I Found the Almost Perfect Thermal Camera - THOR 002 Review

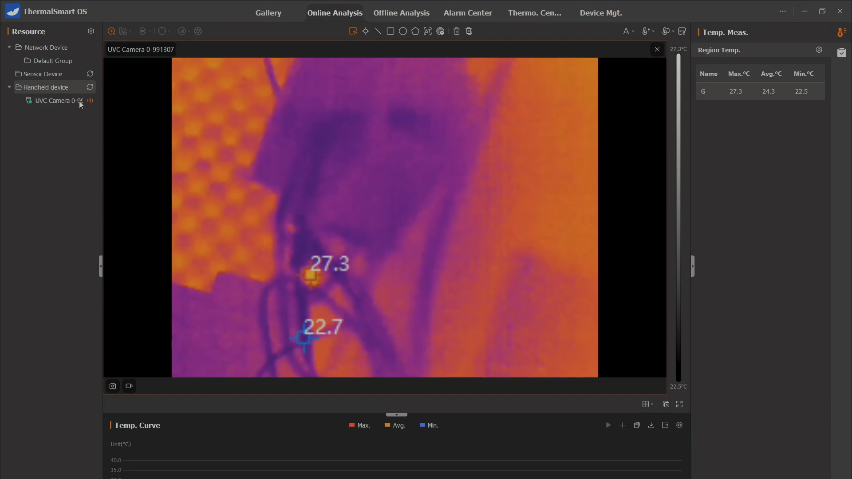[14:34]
On screen: max 27.3°C, scale top 27.3°C, scale bottom 22.5°C
discovered the camera connected via usb and then connecting to the to
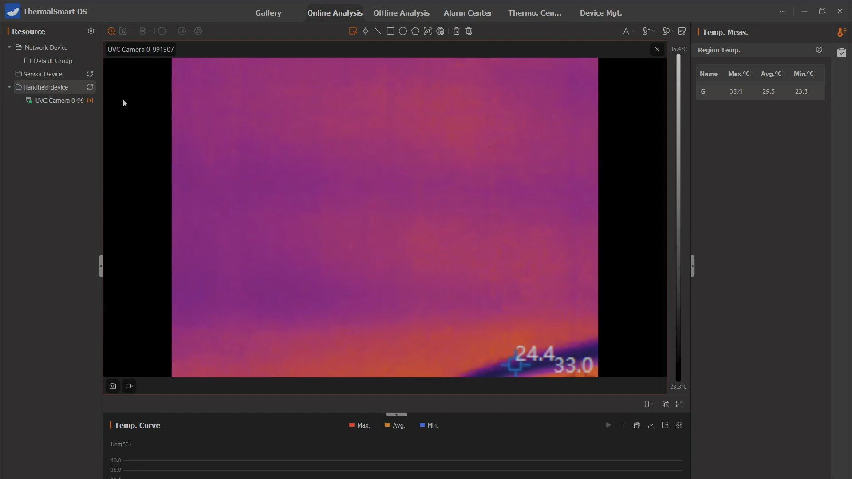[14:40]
On screen: scale top 35.4°C, scale bottom 23.3°C
the camera is done by going to the online analysis tab and double clicking the device name uvc camera on some occasions it failed it crashed the camera and sent it into a
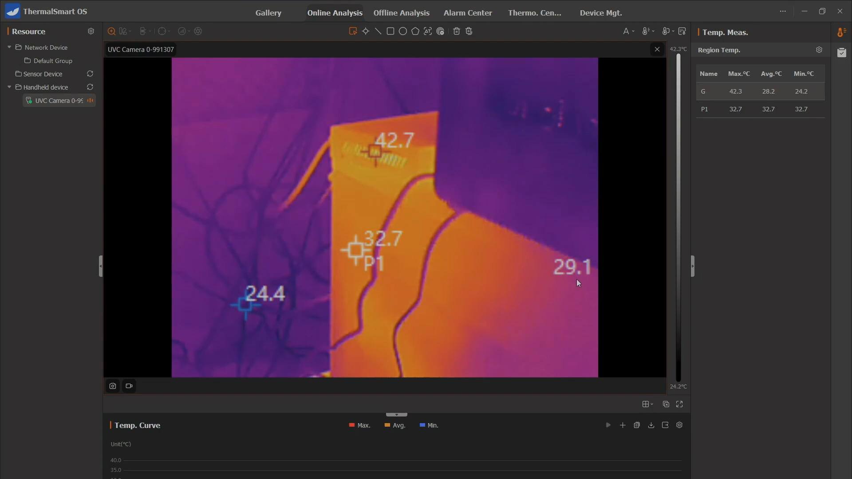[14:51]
On screen: scale top 42.3°C, scale bottom 24.2°C
reboot but most of the time it works you can get a live view and various measurement points and you can do this for both online as in live view or offline as in importing previously
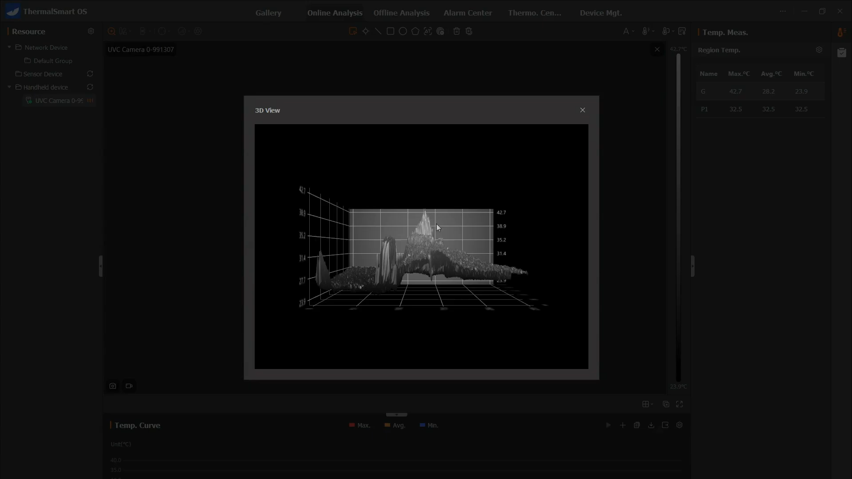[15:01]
captured images now before wrapping this up with a conclusion let me also show you a few other examples of things you can inspect with this camera here is for example an electrical panel in my
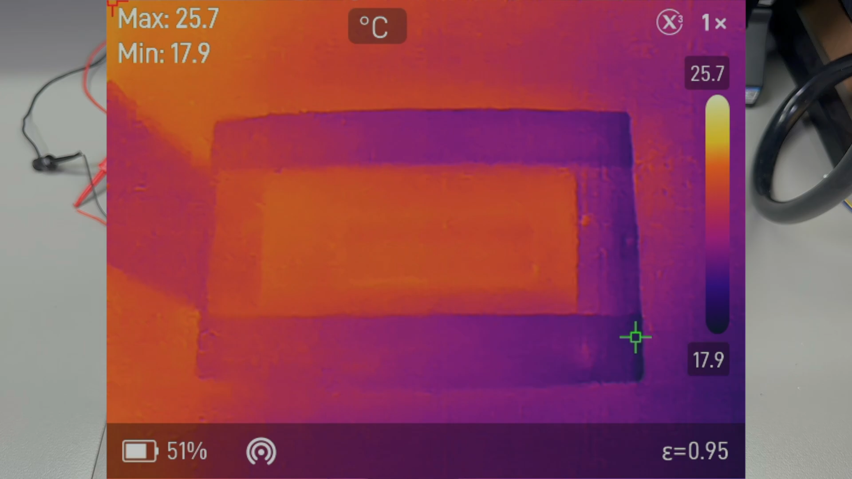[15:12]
office building uh there's not a lot of current passing through this that's why uh we don't see anything important here is for example the ac split unit on my wall and here is
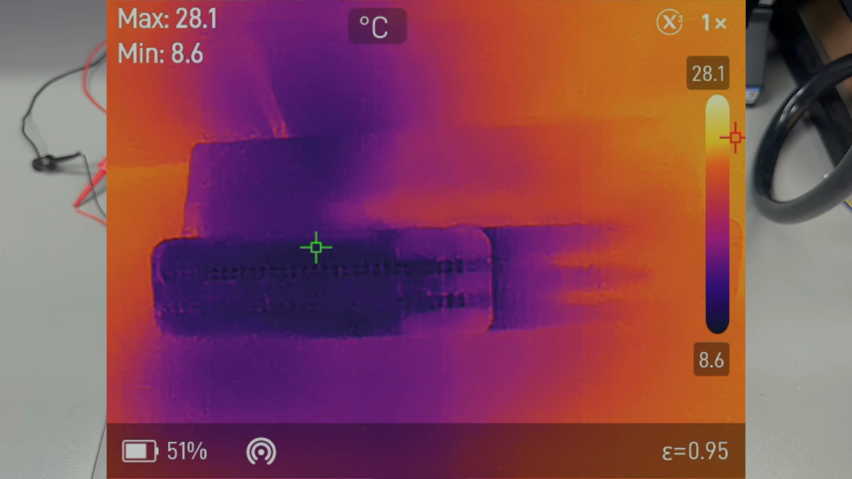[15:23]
On screen: max 28.1°C, min 8.6°C, scale top 28.1°C, scale bottom 8.6°C
a close-up view of that where the actual refrigerant comes in here is some led panel lighting on my office ceiling you can clearly see the hot spots generated by the
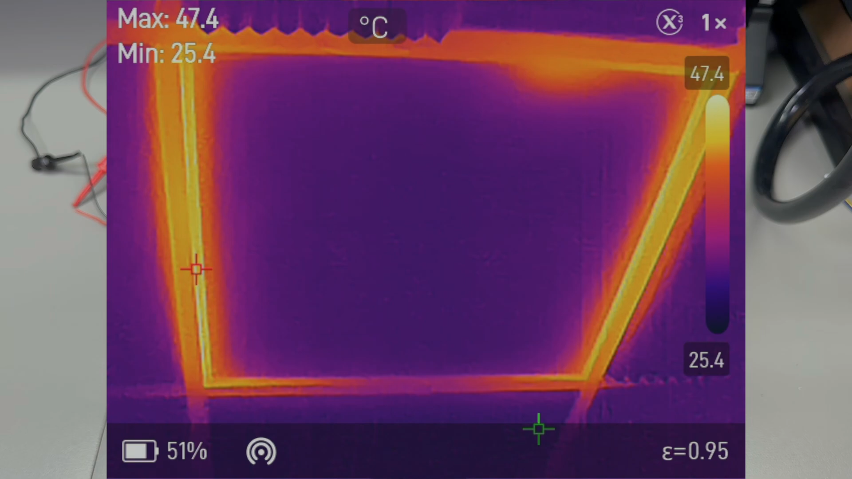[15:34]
On screen: max 47.4°C, min 25.4°C, scale top 47.4°C, scale bottom 25.4°C
leds which are located on the sides of the square panel here is my desktop
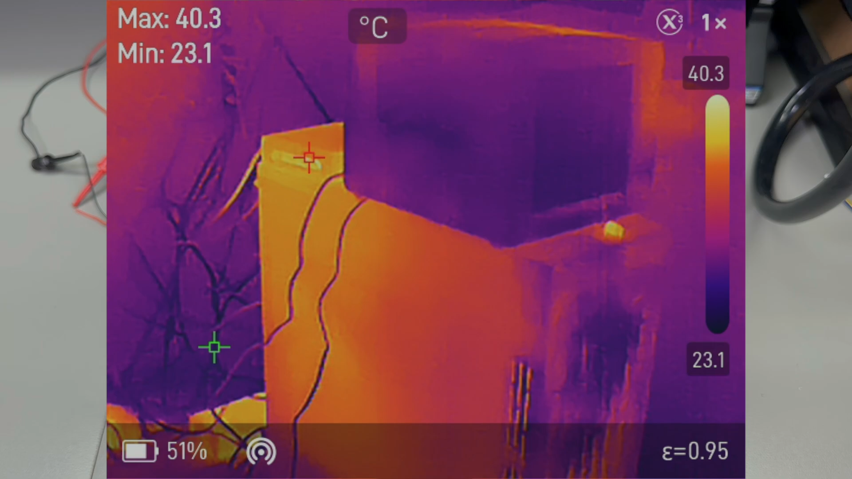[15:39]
On screen: max 40.3°C, min 23.1°C, scale top 40.3°C, scale bottom 23.1°C
pc plus the nas and a switch sitting on top of that case and here is a pcb and while i wouldn't recommend using such a camera without a micro lens for pcb inspection
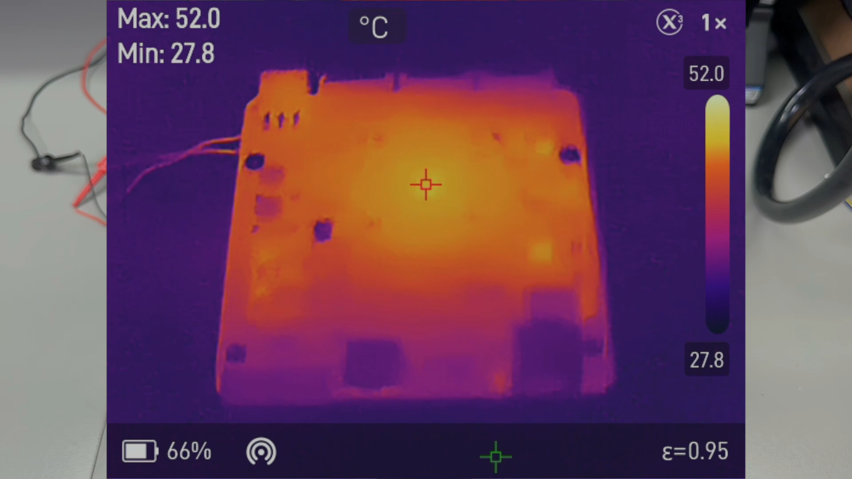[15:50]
On screen: max 52.0°C, min 27.8°C, scale top 52.0°C, scale bottom 27.8°C
you can see it does a respectable job as long as the components are not too small now if i were to buy this handheld camera with a beautiful 3.5 inch ips panel with 640
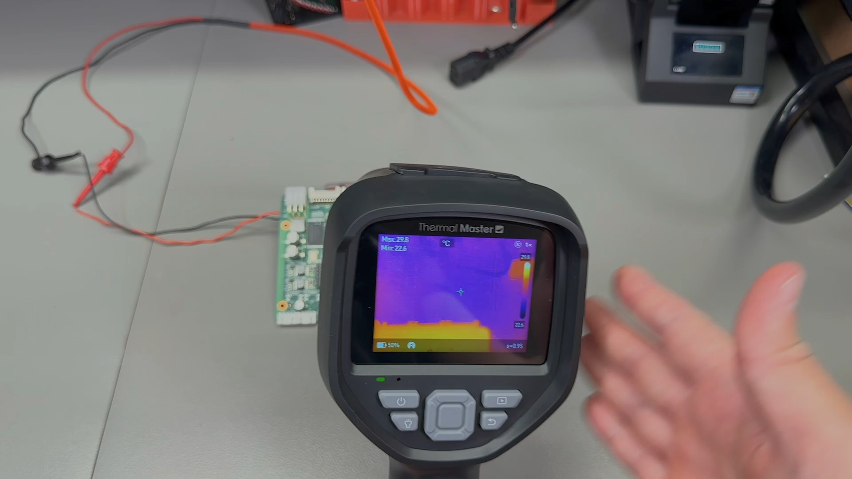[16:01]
by 480 pixel resolution i would primarily intend to use it via the built-in lcd
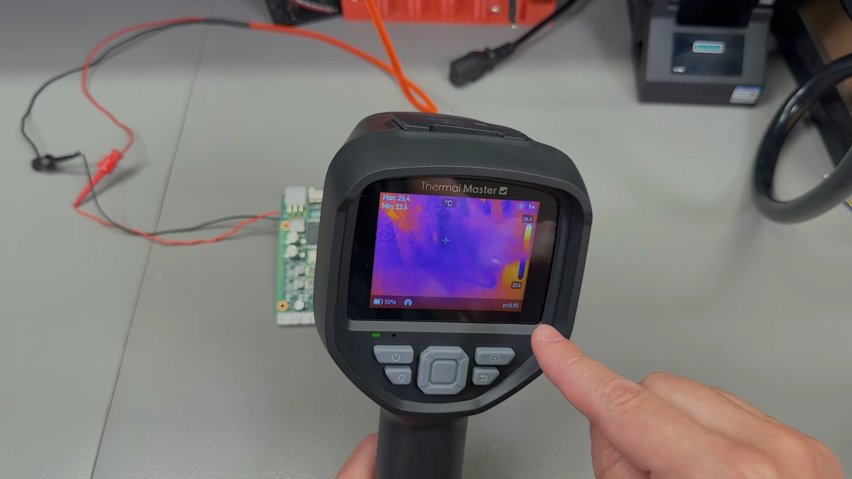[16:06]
and potentially occasionally use it via the smartphone app or connecting to a pc just to download my
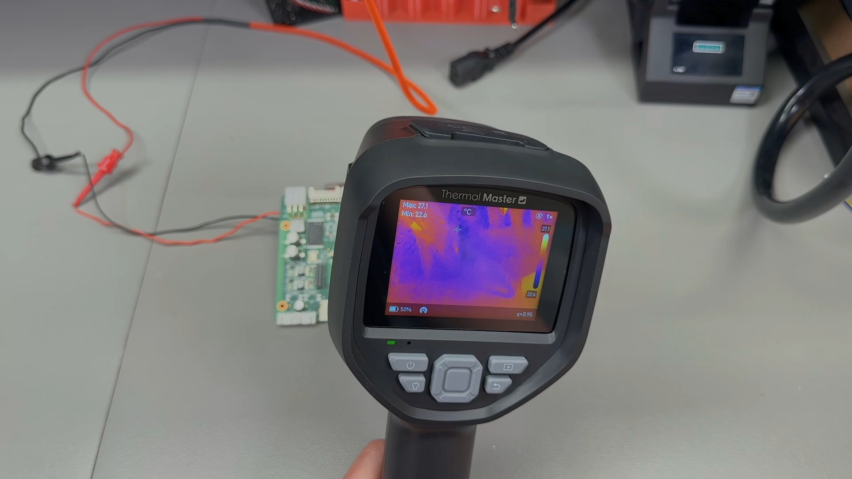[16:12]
captured media but if your main use would be you know connected to a computer using the provided analysis software then it should be noted that while it does work some bugs should be expected
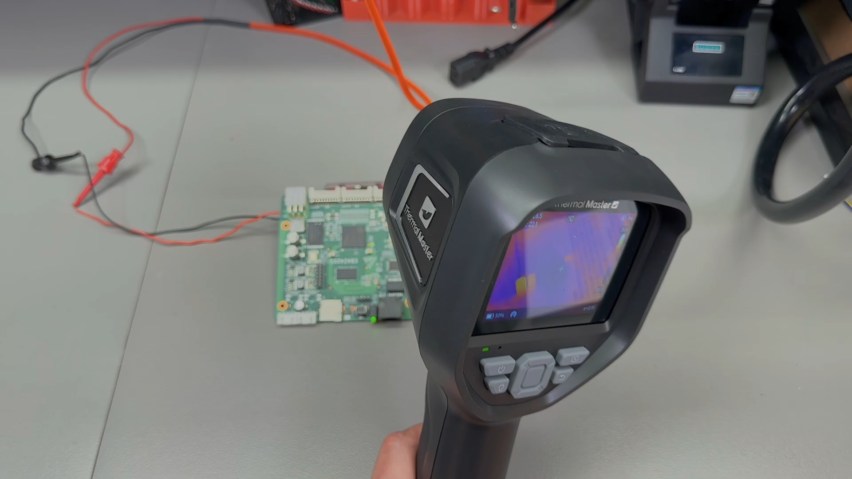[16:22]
i also have to be fair to compare it with the e2 plus because they're in a similar price bracket and i have to mention that while the tor 002 is better for
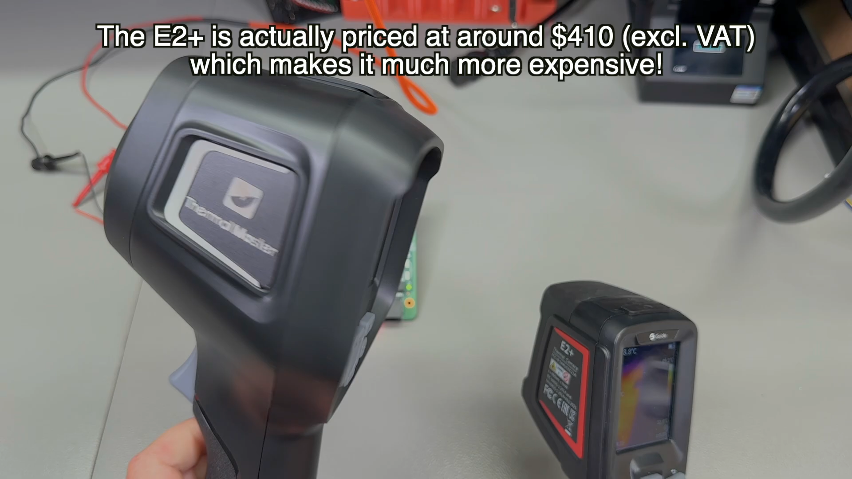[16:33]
handheld usage due to its high quality bigger lcd screen the manual focus function which is available on the e2 plus will give you a more clear image for a
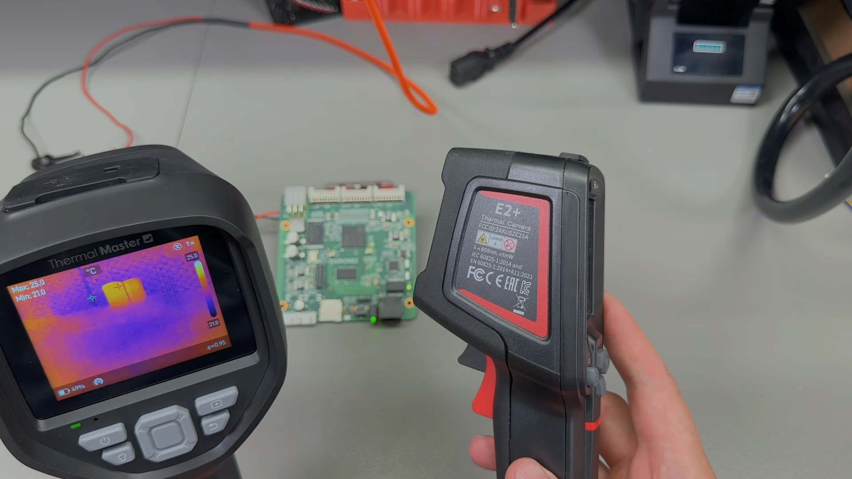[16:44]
variety of distances to target something which the tor is not capable because
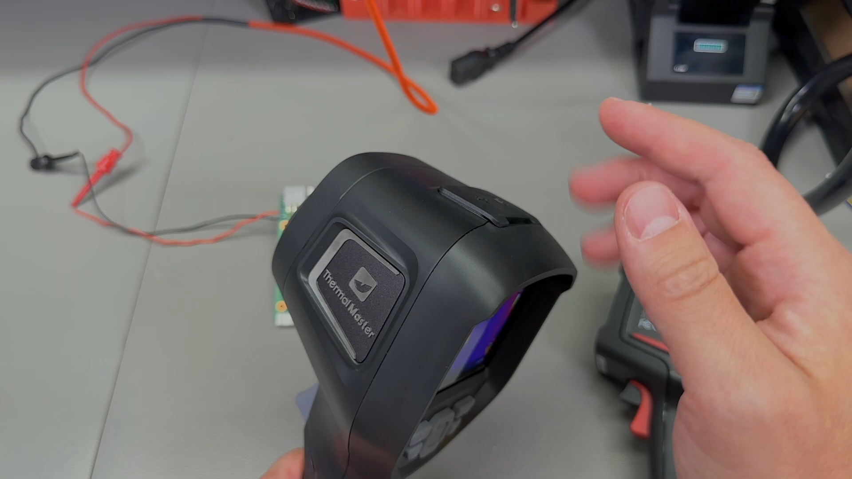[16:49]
of its fixed focus lens but the tor is aimed uh mostly at general purpose inspection where your target is at more than half a meter distance where
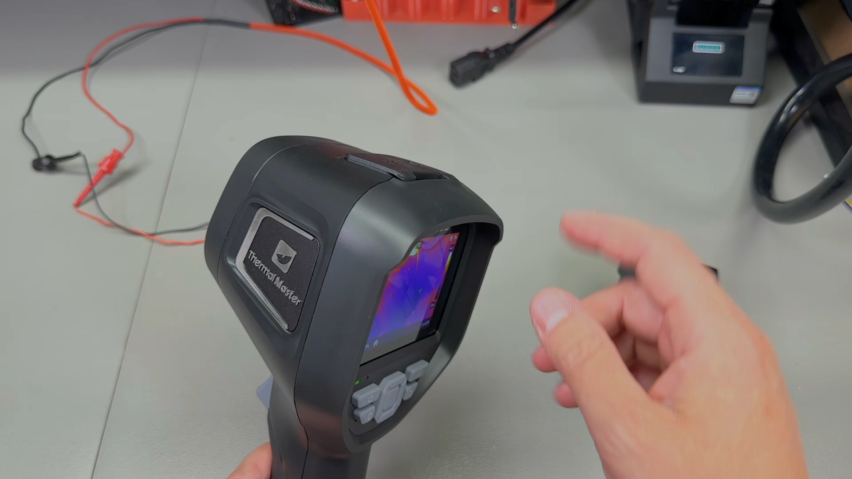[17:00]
using its built-in lcd screen will do a better job than the smaller one
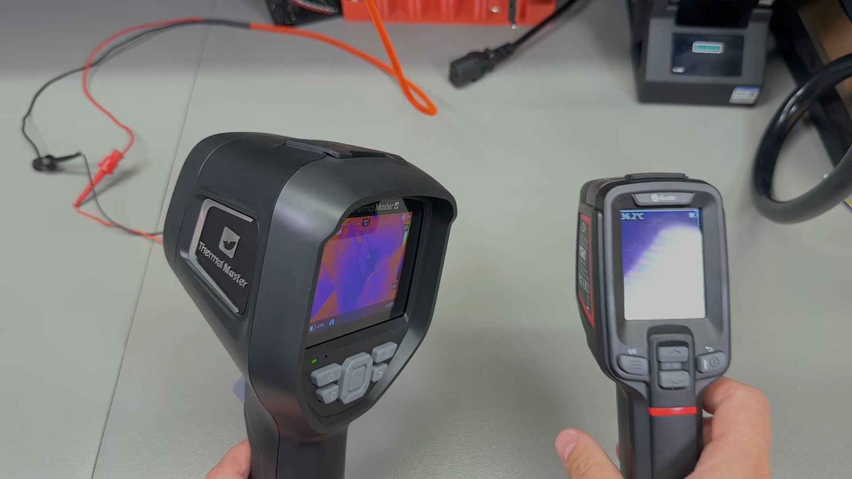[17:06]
on the e2 plus also the important to note is the problem i identified regarding the low gain microphone which you can barely hear on recording so again if that is
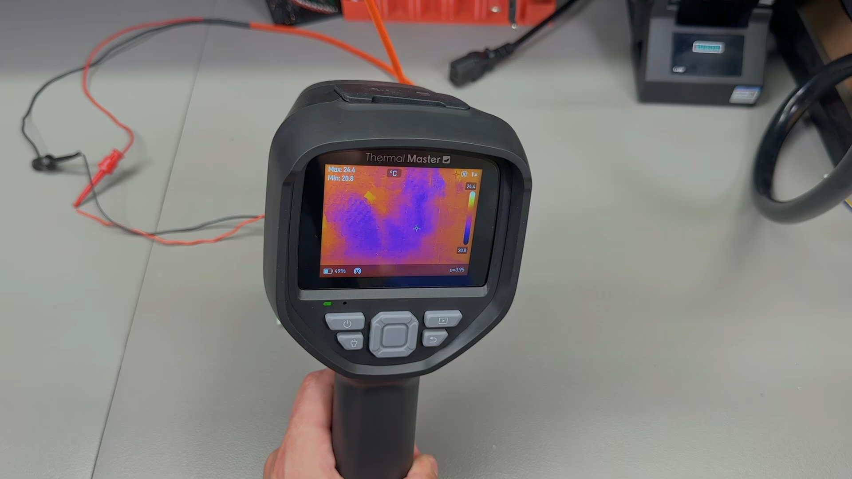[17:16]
a feature that you must have for your use case then it's probably best to wait for an update from thermal master to see if they can fix it via a firmware upgrade however if these things are not a limitation for your use case then this is probably the best camera that the money can buy right now in this price range with these specs it's just very well built it's got the latest technology really nice user interface and already includes everything you would you could need like it comes with the 32